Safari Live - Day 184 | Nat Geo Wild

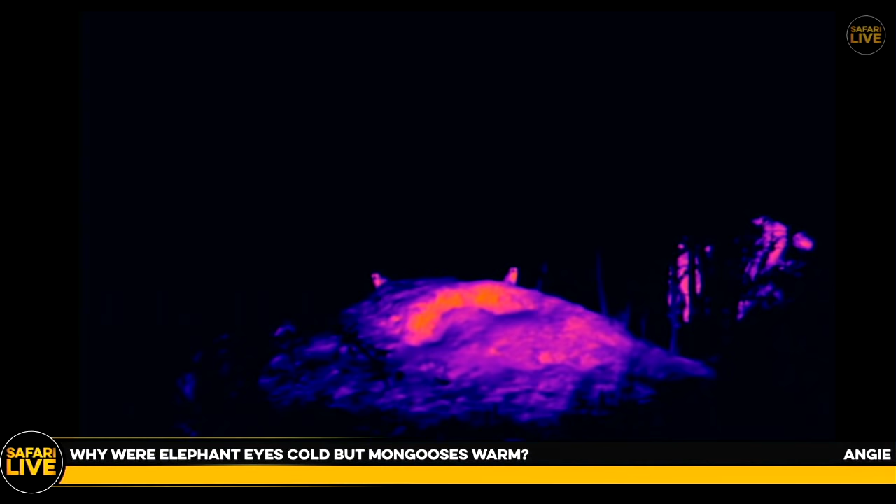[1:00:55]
Why are the mongoose's eyes warm and the elephant's eyes were cold?
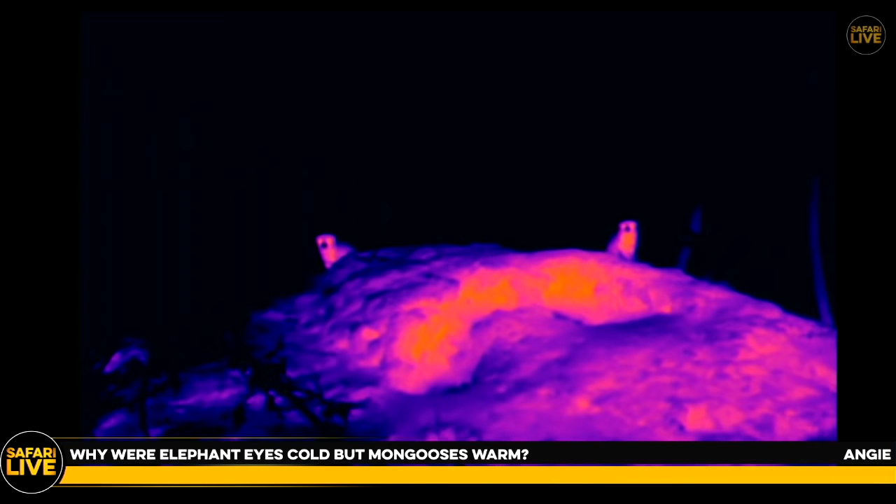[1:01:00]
Angie, it's because at that angle that we are looking at the elephants from, we can't actually see their eyeball. What we're seeing is basically their eyebrow, which is overhanging their eyeball, and their eyeballs are downcast towards the tip of their trunk and their feet. So unless the elephant was actually looking up and looking at us, we would have seen just the bony casket above the eye.
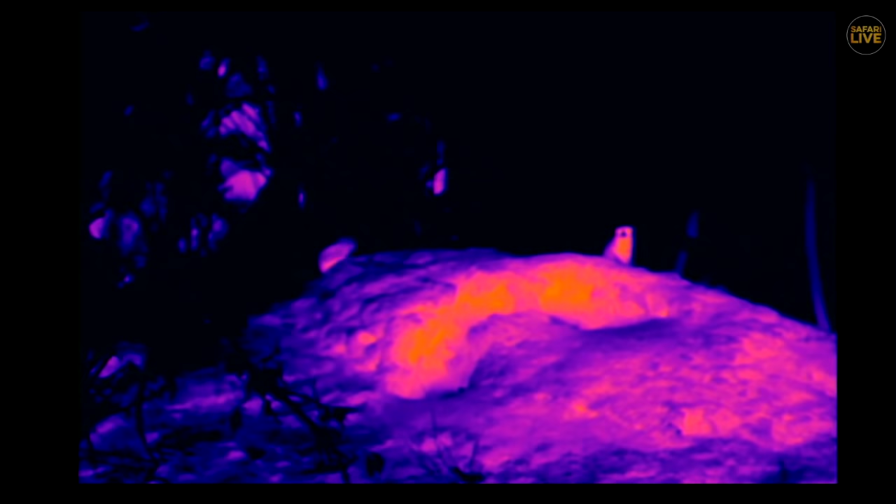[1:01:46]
Whereas the mongoose have got protruding eyes, and there's another elephant walking through the thicket in the background. That's really cool.
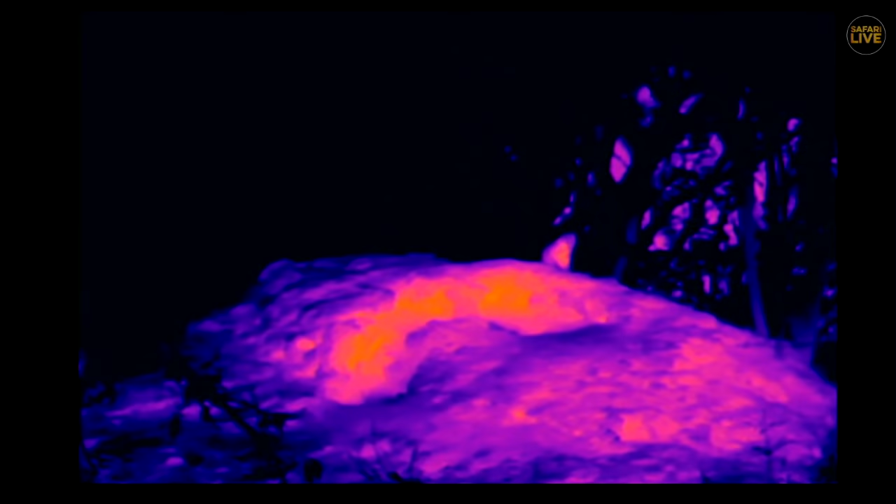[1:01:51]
And their eyes protrude a little without that bony casing around it that shields it, and so that's why we can see their eyes sticking out a lot more.
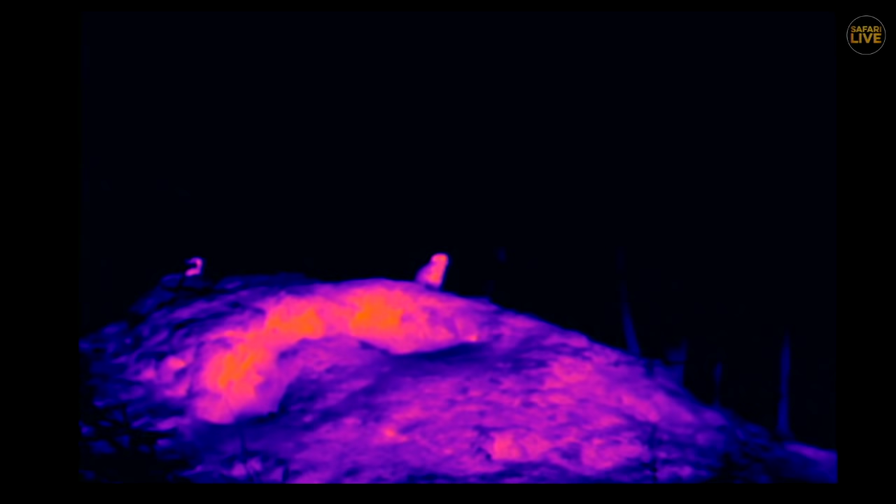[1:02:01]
Is it possible to go a little bit tighter, Dave? Yeah. Let's go and have a look at, let's see. Now these cameras are quite difficult when it's fully cropped like this. It's quite difficult to get a good focus on them, but...
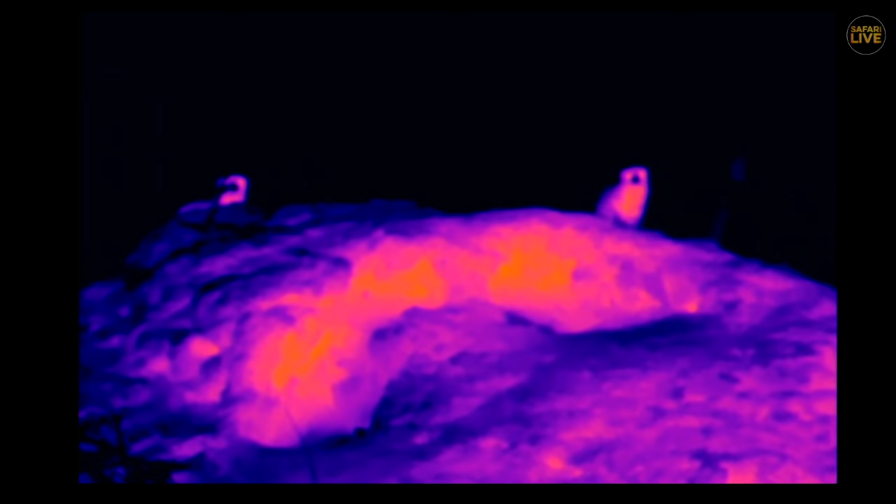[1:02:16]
Rachel, you'd like to know how big these mongoose are compared to meerkats?
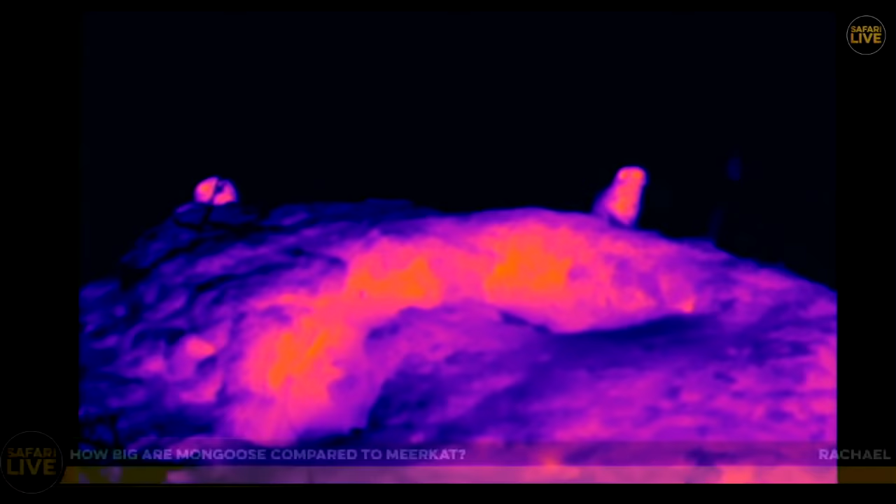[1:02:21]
Rachel, I'd say that a meerkat is probably double the length of these mongoose,
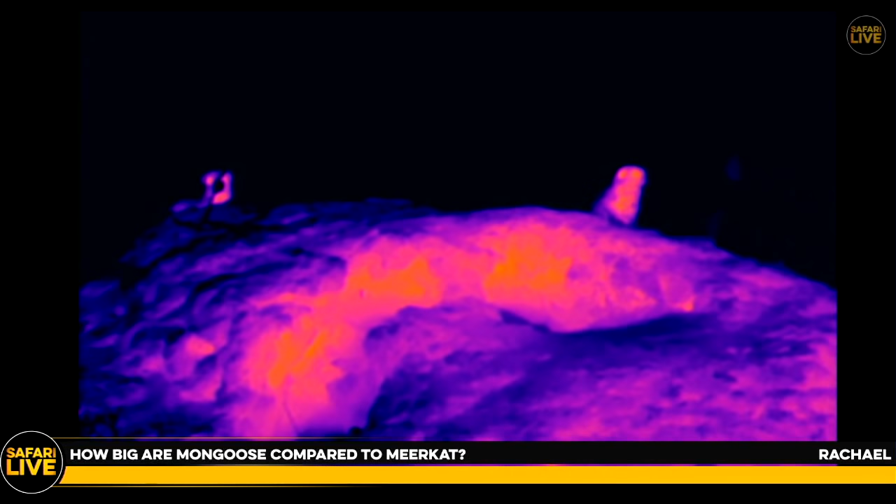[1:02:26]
but body-wise, they're probably about the same circumference, maybe a little bit bigger.
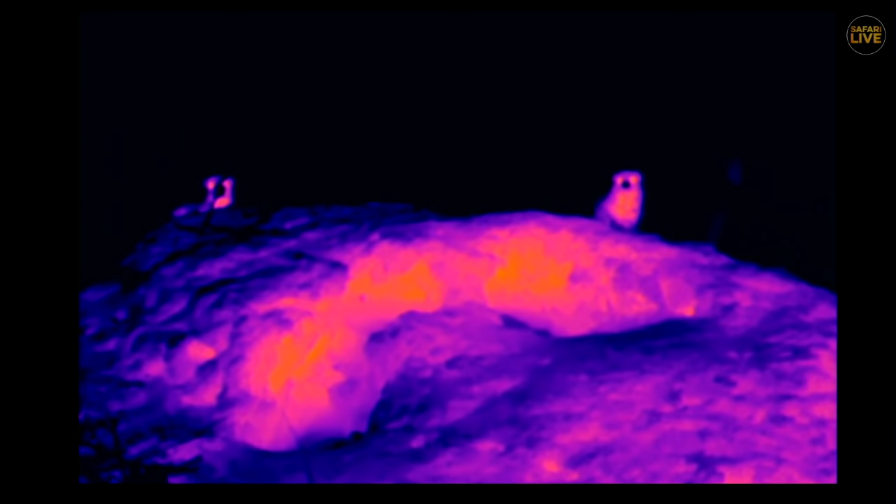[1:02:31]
So if you've ever seen a slender mongoose out here, that's about the size of the...
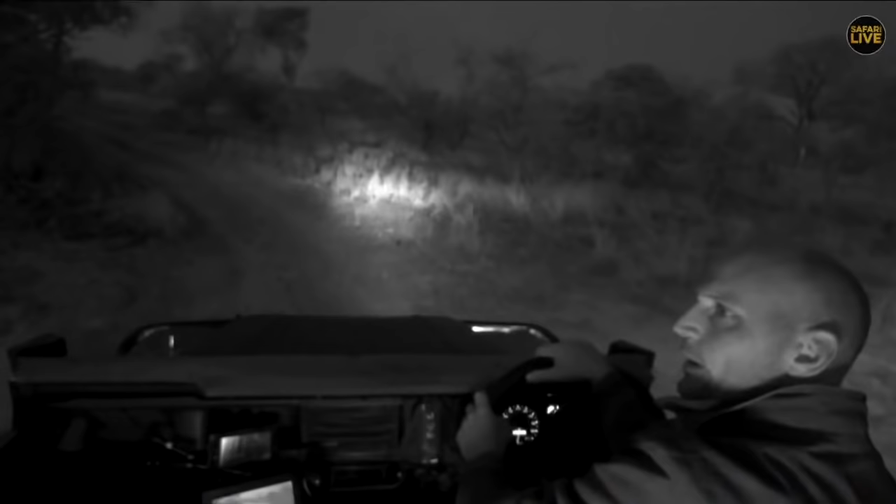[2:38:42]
We are already in our night vision mode, and that means that we have got an infrared, the camera is able to pick up infrared, and we have an infrared light that's just next to the camera, which means that in near in pitch blackness, something that I wouldn't be able to see, it does mean that we'll be able to look at animals and not disturb them with a big bright spotlight
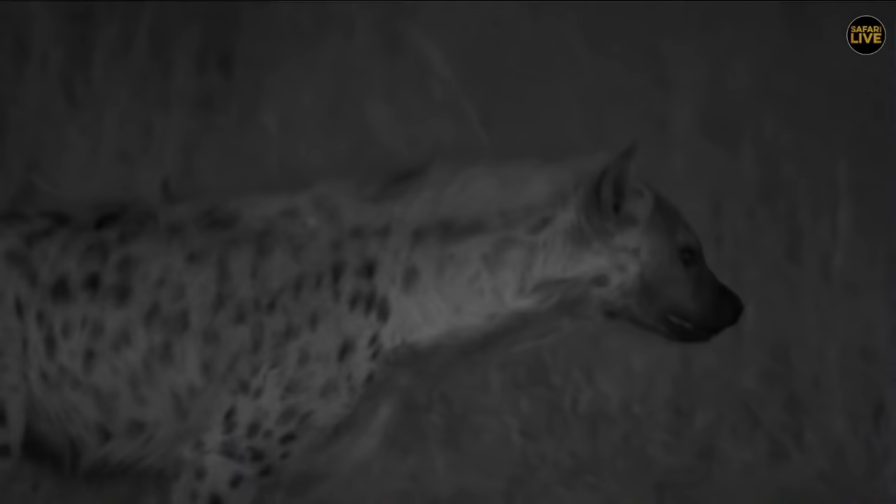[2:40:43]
Something down there is catching her attention. I'm hoping that their den is somewhere close by. This morning I saw a lot of footprints in the Mulwati leading into this area. And both of these females don't look that old. And I'm wondering if they're not associated to a den.
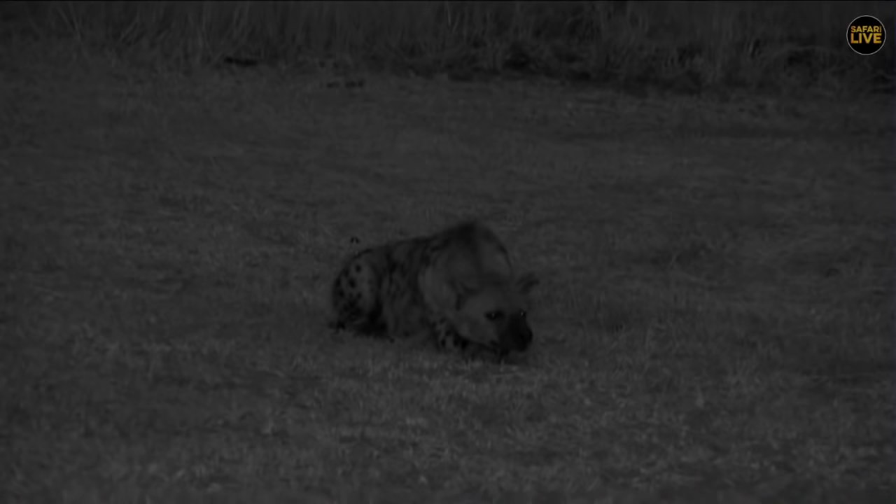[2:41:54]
so Crystal, you're still watching, thankfully, and you say that the one that we're watching now is called Corky. So, Crystal, why don't you share with us how you know that this is Corky? What is the spot pattern that you're having a look at? And Crystal says to me right now through Kirsty that it's because there's a missing left ear tip. She is in good condition though, Crystal, so rest assured, she's very good.
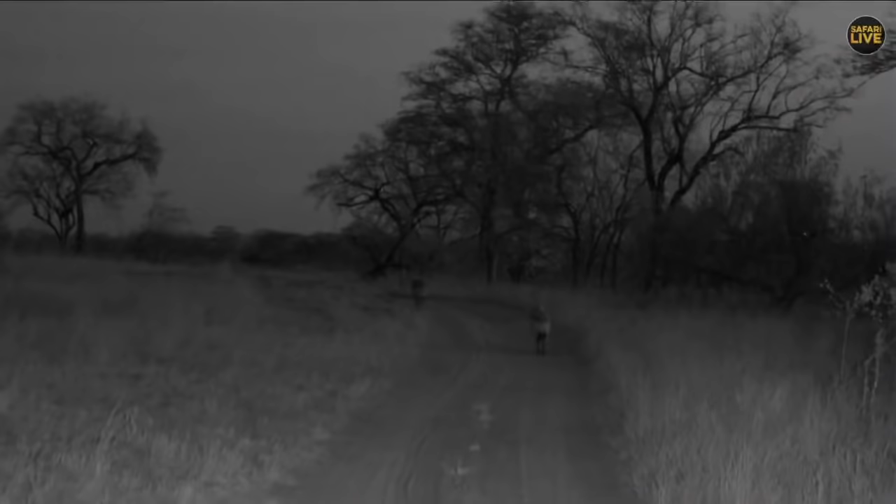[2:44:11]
I want them to do what they would be doing if we weren't here. And so I can hardly see them at the moment. In actual fact, I can just see the back of, if this is Corky, I can just see the back, but you can quite easily see Dune in the front.
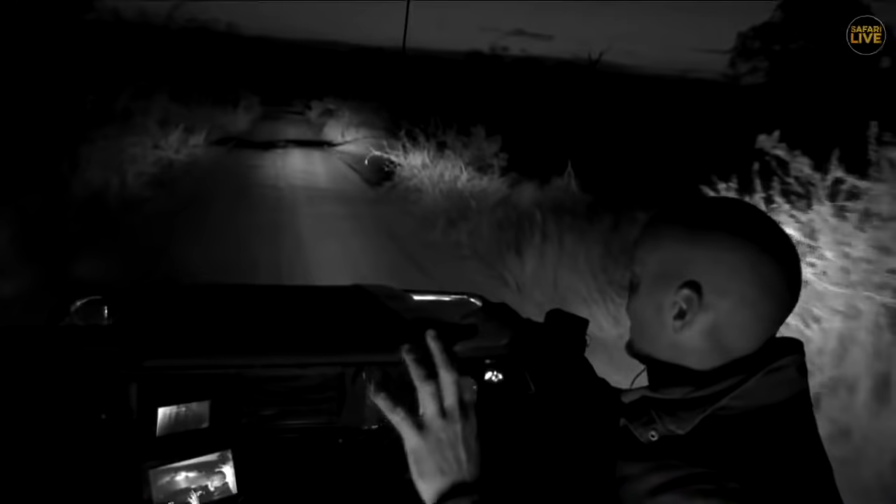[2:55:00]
But from that head up and the direction that they were going in, I would assume I'm hoping for the fact that Tingana might have caught something and they were reacting to that. And so tomorrow it would definitely be a good idea to go and have a look in the last place that Tingana was seen and to see if there's anything there. Hopefully if there is and he did catch something, he's put it into a tree before they get there and we can have a look at it.